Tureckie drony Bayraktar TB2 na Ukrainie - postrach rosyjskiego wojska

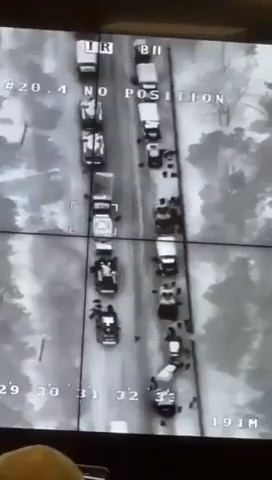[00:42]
еще 6 километров
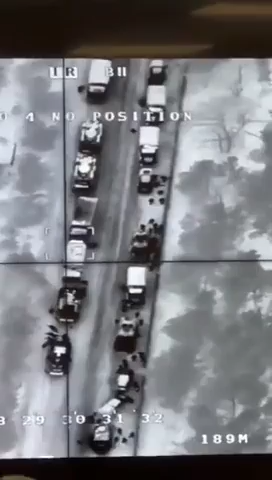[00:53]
мы сидели вот тут высота большая еееееееет но не так там что-то все лежат вокруг
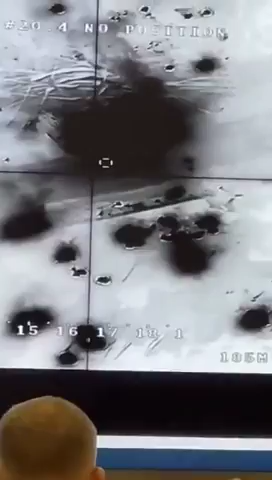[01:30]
живой остался это не бук вот то поехала что-то туда тут